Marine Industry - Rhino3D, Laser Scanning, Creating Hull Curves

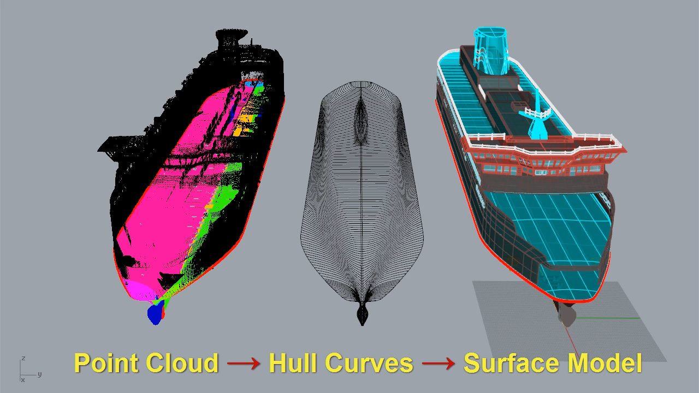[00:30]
On the left, we have the point cloud model, in the center are the whole curves generated from the point cloud, and then on the far right, the final surface model.
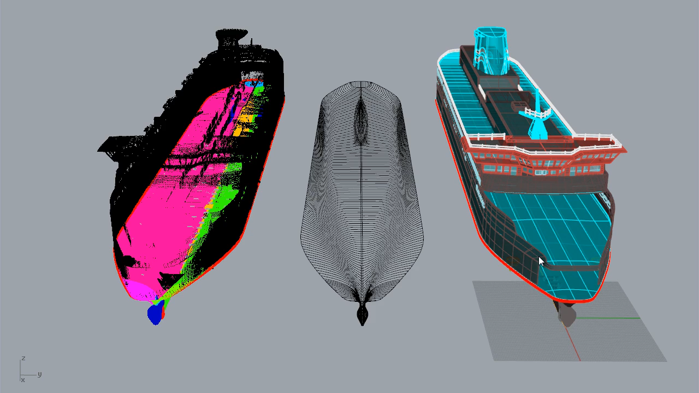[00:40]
I'll rotate the model here so we can take a better look at the sides of the ship.
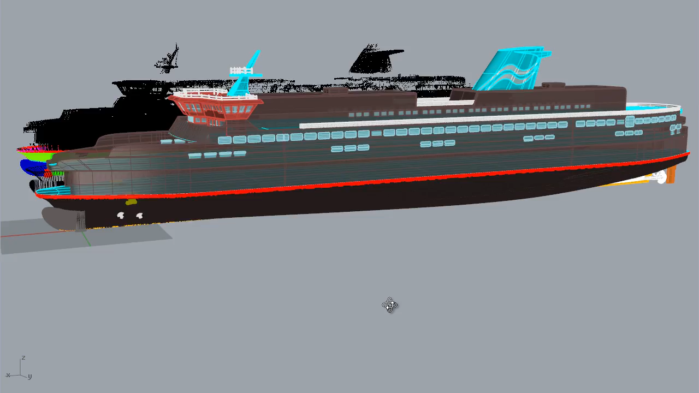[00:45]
The software we're using at the moment to view everything is Rhino 3D,
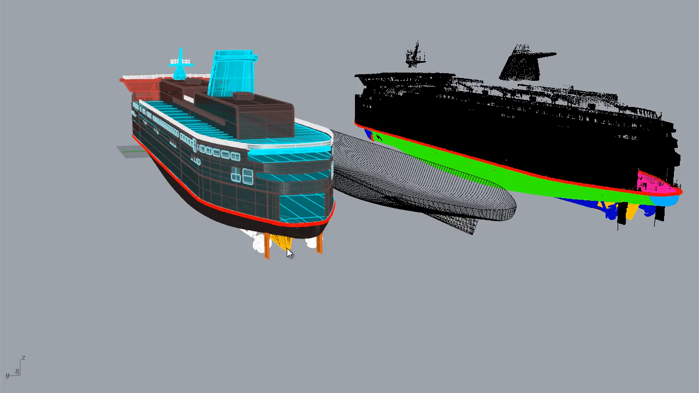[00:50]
and that's a platform that's commonly used by ship designers.
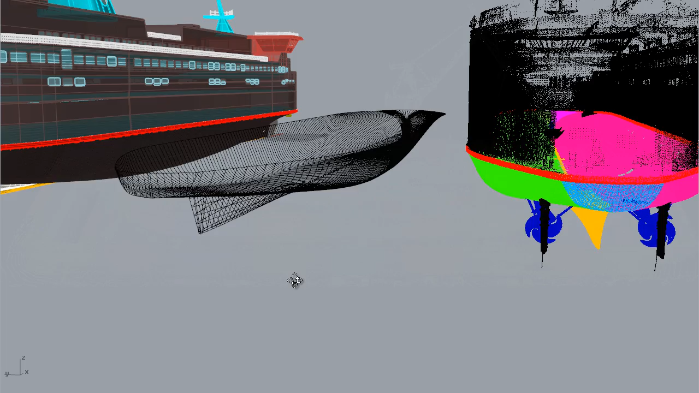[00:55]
So now I'm going to switch over to the laser scan data. Each color you see here is a different laser scan.
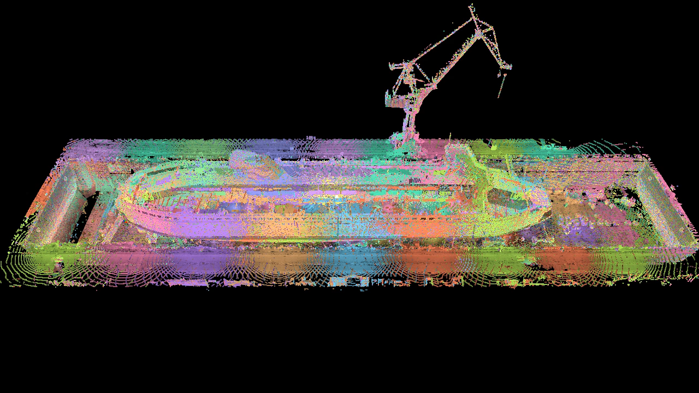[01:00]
We actually have a total of 115 individual
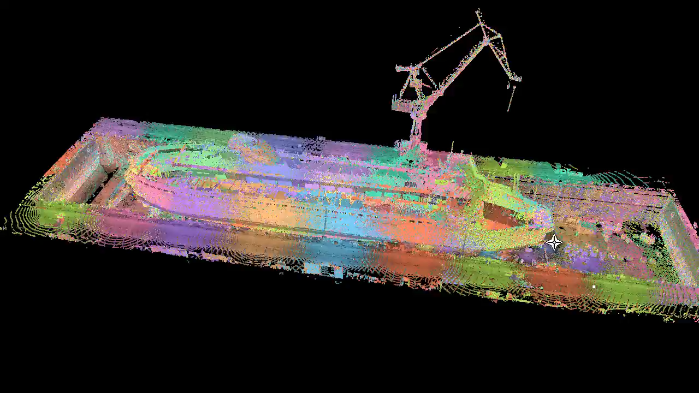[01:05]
scans here that have been registered together.
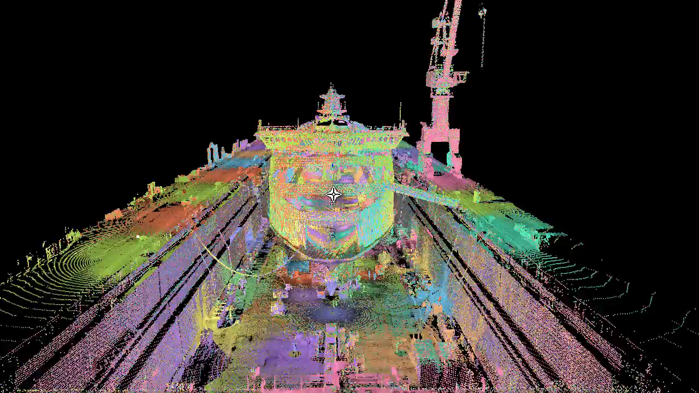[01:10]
This gives us our point cloud. Now this here is our own software that we've developed here at Summit Engineering. We've worked with laser scanning for numerous years. There's a lot of benefits to it, like being able to measure items inside the point cloud, but we also found a lot of different challenges and obstacles that we needed to overcome. In order to do that, we had to create our own tools, stuff that would allow us to work efficiently in the point cloud data.
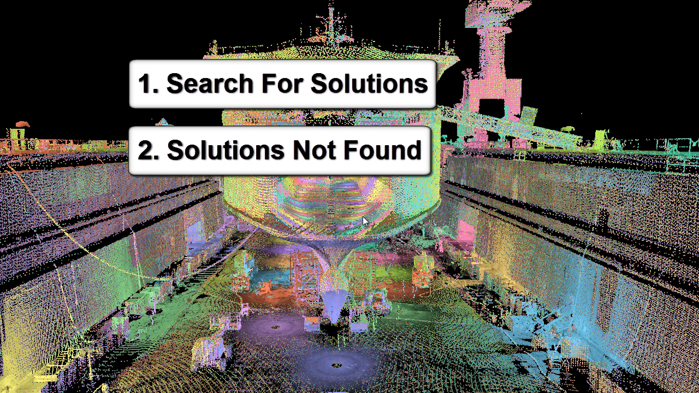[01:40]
Imagine, if you will, trying to work with the hole when you have other objects there in the laser scan data, things that could interfere,
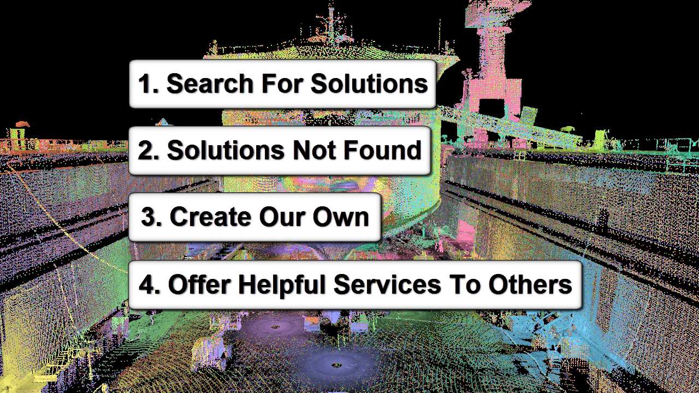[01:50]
such as the blocks that support the hole, ladders, equipment, even the dry dock itself, items that could easily get in the way of what you're trying to do.
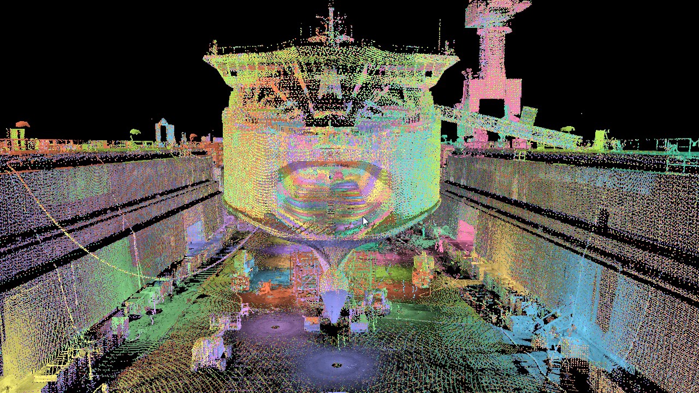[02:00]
One of those tools is point cloud isolation,
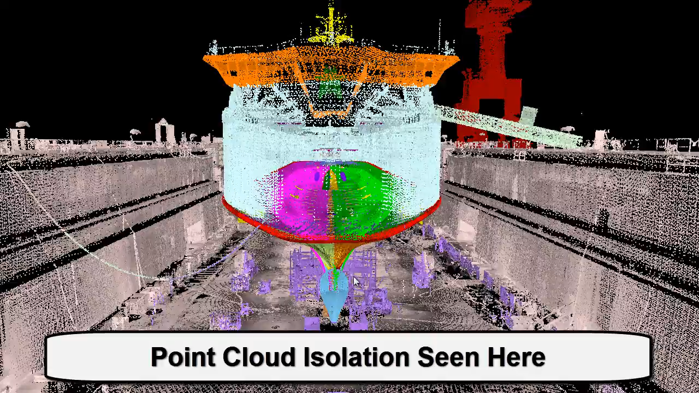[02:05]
and basically that's putting different items of the ship into various groups so that we can separate them from one another.
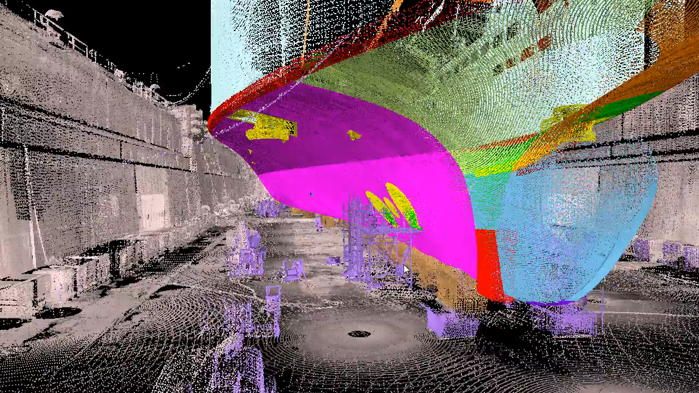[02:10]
So when we go in and we begin to create and generate these hole curves,
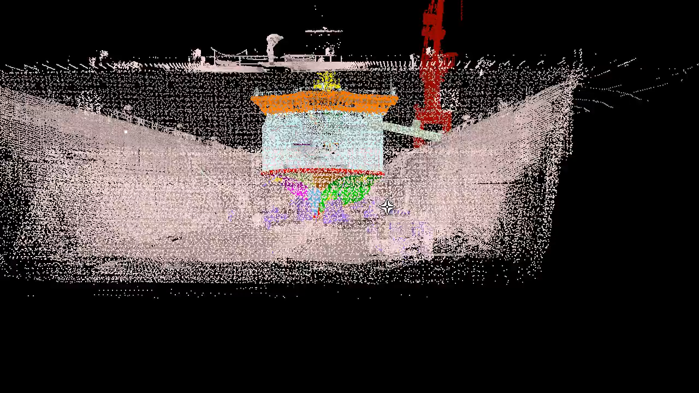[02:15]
we don't have to worry about other data that might interfere.
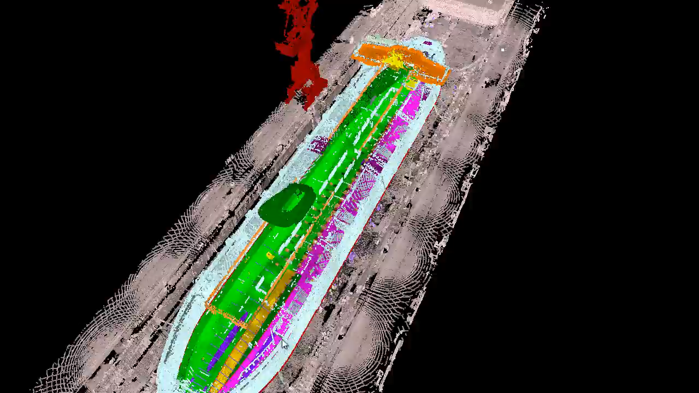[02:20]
This allows us to create mathematically valid hole curves that follow the contour of the ship.
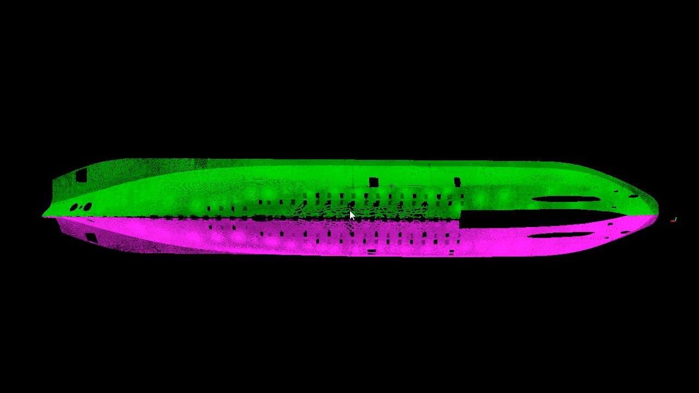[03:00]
So now I'll switch back over to Rhino 3D and we'll take a look at just the hole curves here.
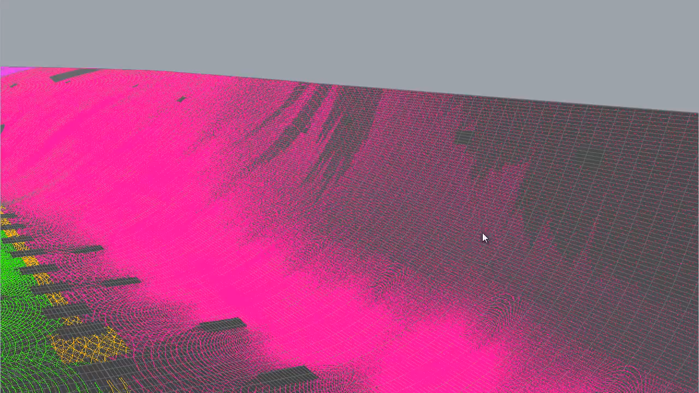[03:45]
As I rotate around and we look at both sides,
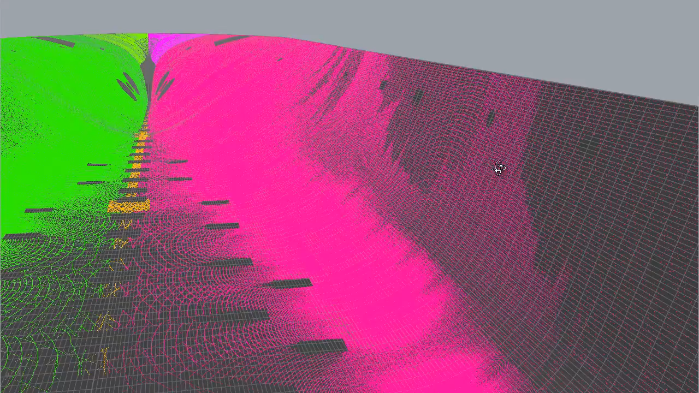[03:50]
we can see that there's scan data on both sides of the surface.
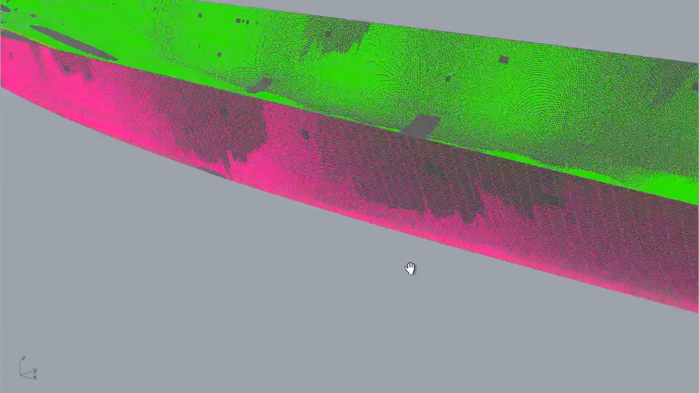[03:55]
And that's how you know that you have a good surface model.